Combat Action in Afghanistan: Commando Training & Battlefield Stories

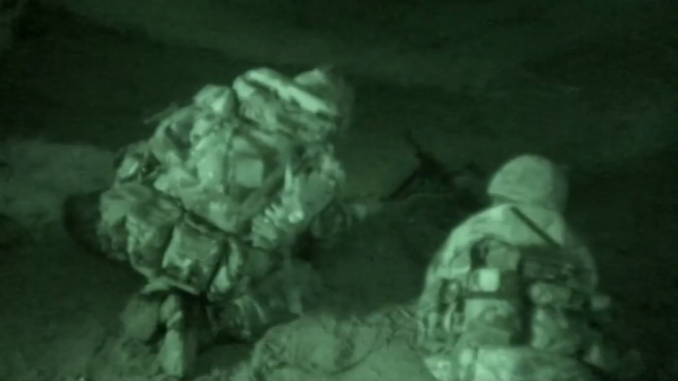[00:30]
And back in England, 924 recruit troop, on the verge of being deployed to Afghanistan themselves, start their final exercises, the most realistic they will face before war itself.
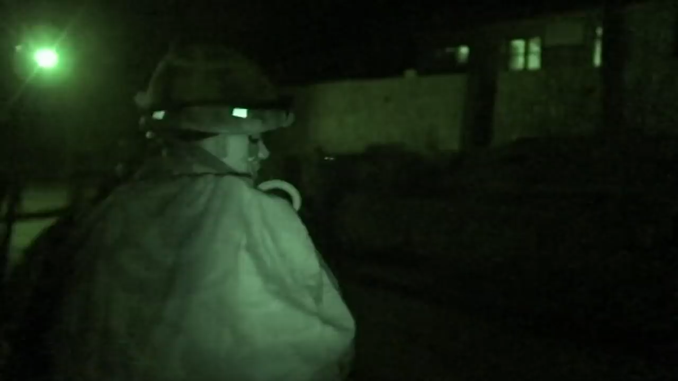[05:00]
11 troop walk into the freezing night and head directly for enemy territory on a reconnaissance patrol that could last till dawn. We've got all of our...
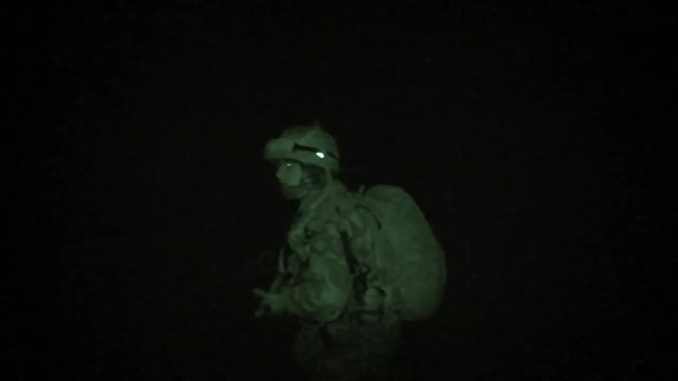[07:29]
There's a lot more light than the other night, over. Just days before a major but highly secret British offensive against the Taliban,
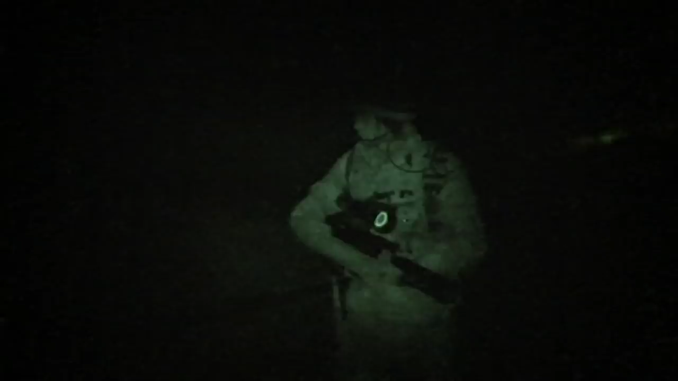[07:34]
11 Troop are penetrating behind enemy lines in order to observe a suspected enemy firing position. Lads, they've just had a sentry change at Kalawak.
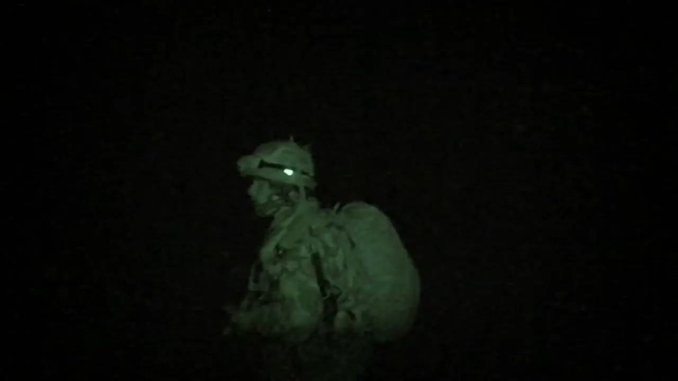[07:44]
So he's probably going to be out by the time we get there.
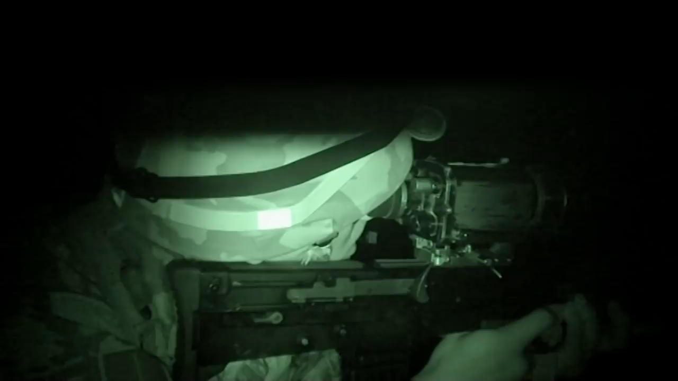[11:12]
In Afghanistan, the commandos are checking ahead with a thermal imaging telescope.
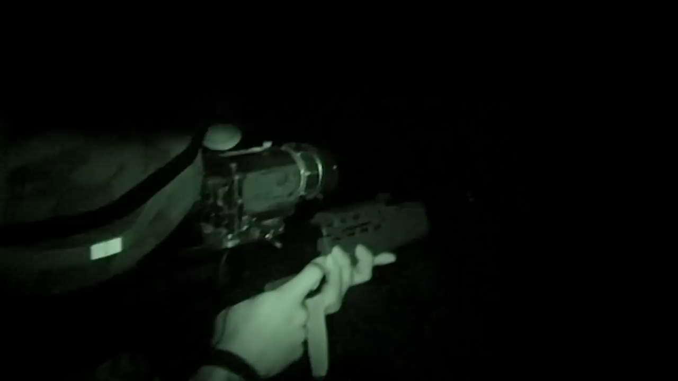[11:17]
The enemy, of course, could be anywhere. It's thermal imaging, so it picks up heat sources.
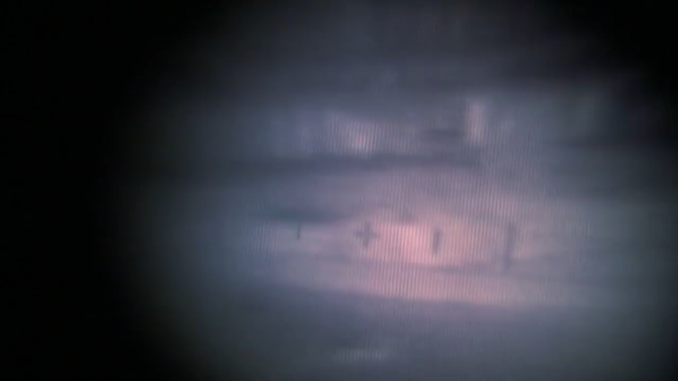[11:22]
A human body shows up very white, so you have to watch something for a while and see if it moves.
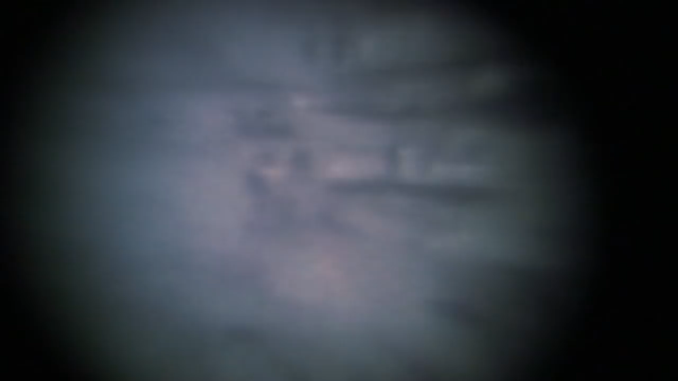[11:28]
Thermal imaging telescopes and electronic night sights.
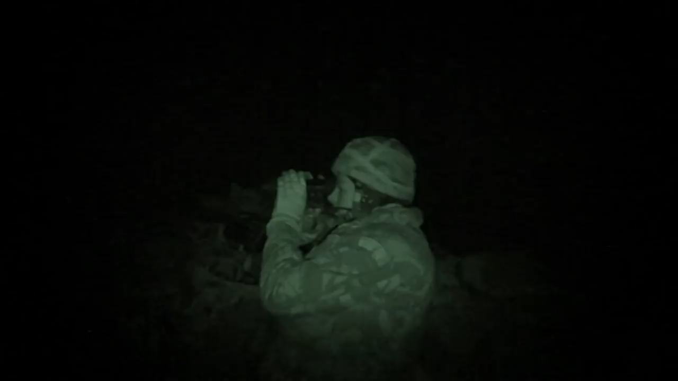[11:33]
The commandos use them when they need to, but most of the time, they simply depend on their own eyes, an acute sense of hearing and teamwork.
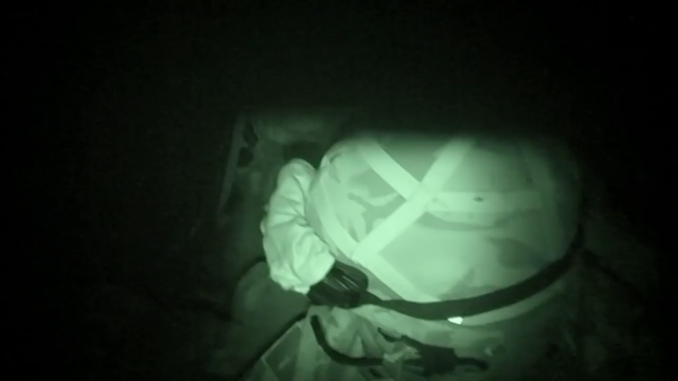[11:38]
All are linked by radio.
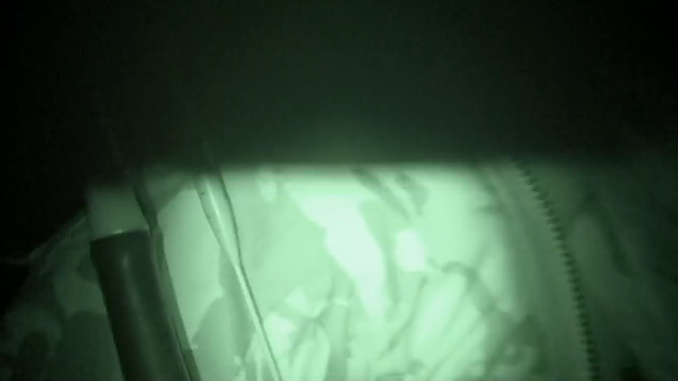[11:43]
It's almost impossible to see. I can't get this infrared camera.
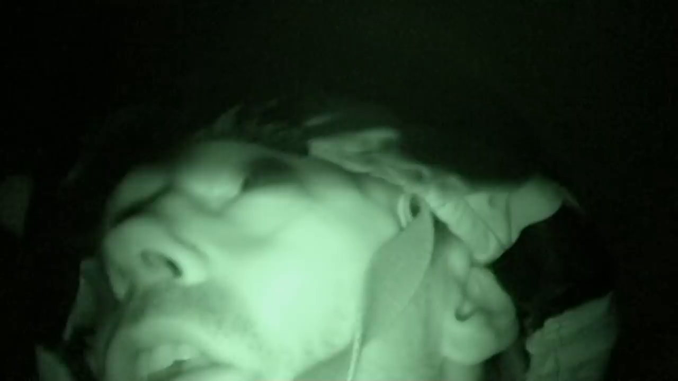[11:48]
But with the naked eye, all I'm aware of are shadows.
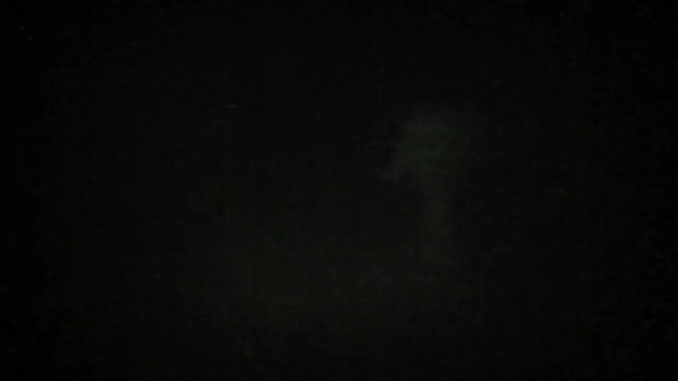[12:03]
just rocks. So you have to concentrate incredibly hard. Stay spaced out across this open ground, lads. Stay spaced out. For me, filming is a real challenge.
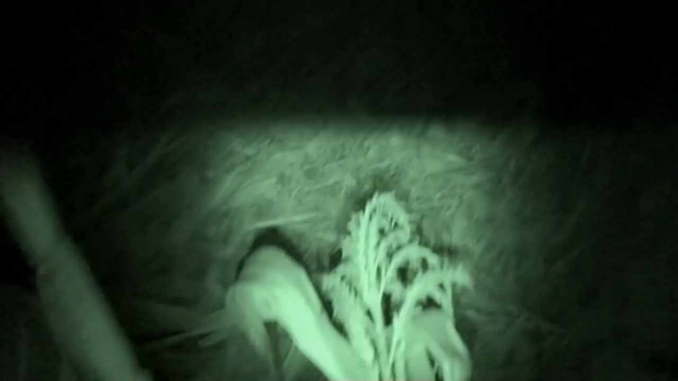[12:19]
My infrared camera that can see in the dark is proving to be a problem. It does not illuminate anything it films.
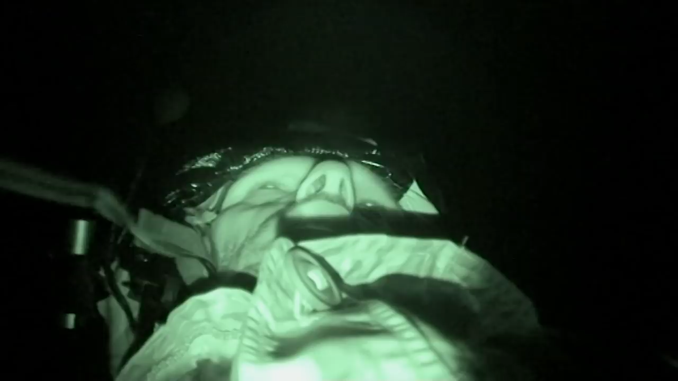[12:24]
To the naked eye, that remains completely black. But it does emit a small amount of light from the eyepiece.
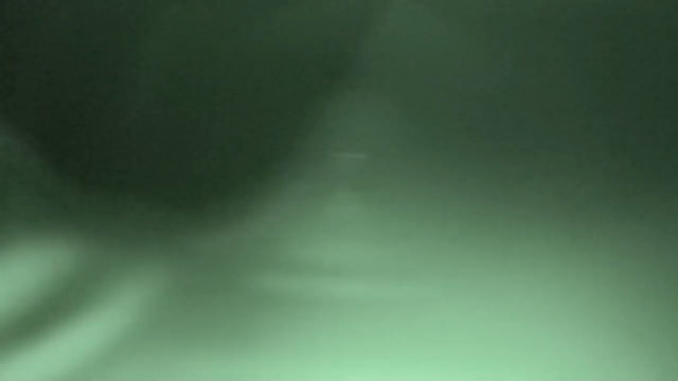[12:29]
And although I've taped it up, leaving only a pinhole to see through,
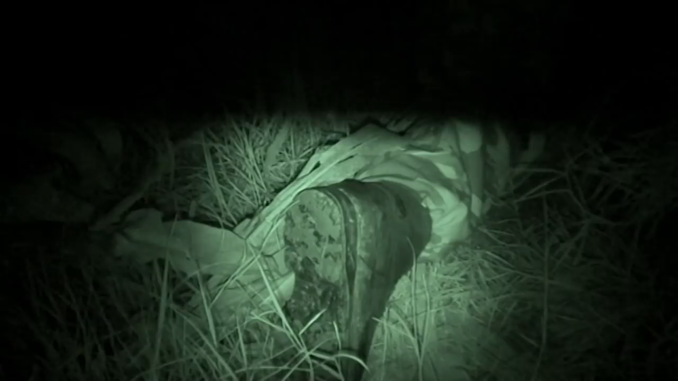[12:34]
the tiny amount of light still escaping is not tactically safe enough for Bertie. The camera.
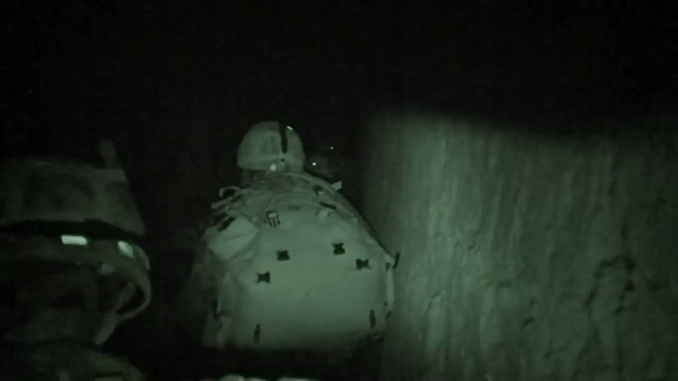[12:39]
There's a bright light. Yeah. And this next move is very exposed.
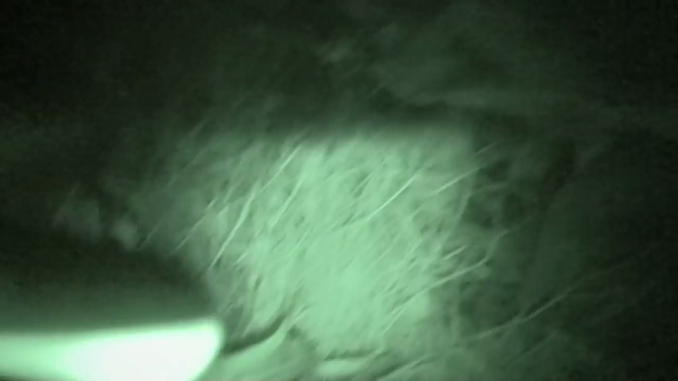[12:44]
I don't want to risk anything on this next move. Chris, turn it off.
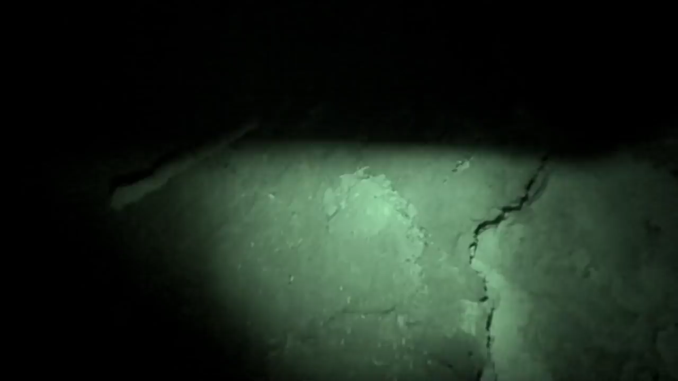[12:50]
One of the commandos lends me a military night sight that emits no light.
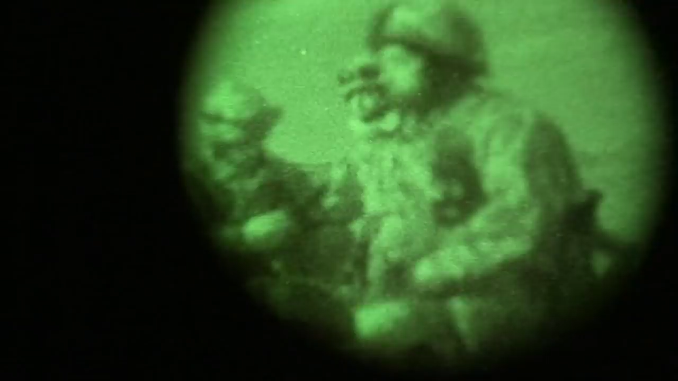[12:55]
And though unwieldy, I do my best to film through it as we get nearer to the enemy position we've come to observe.
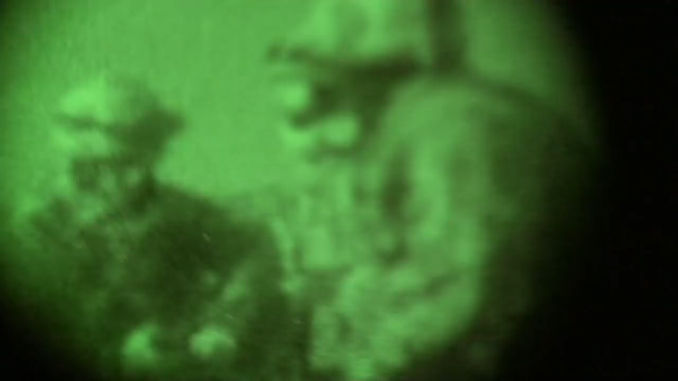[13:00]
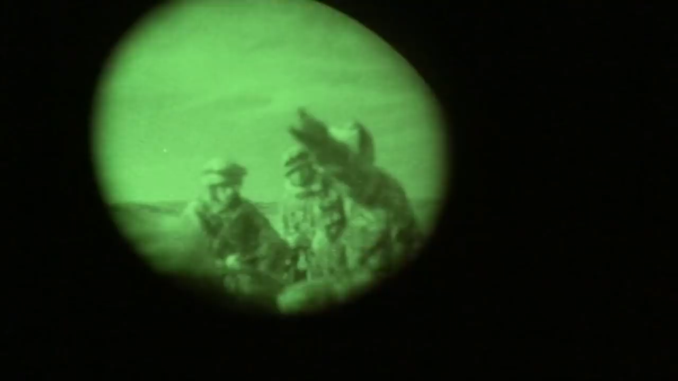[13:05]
Now, able to film without giving our position away,
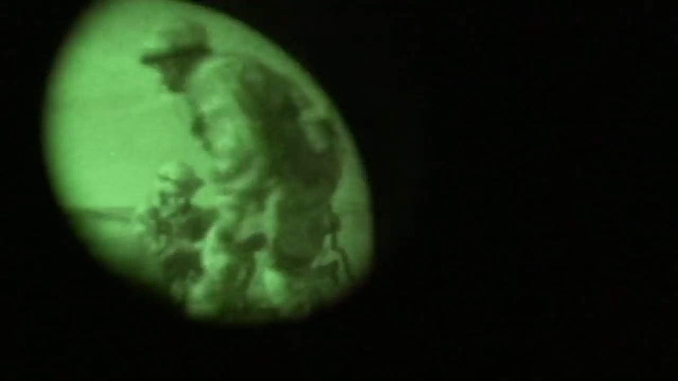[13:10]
I'm told we are as deep into enemy territory as the Marines have ever been. Normally, still only one sentry up right now.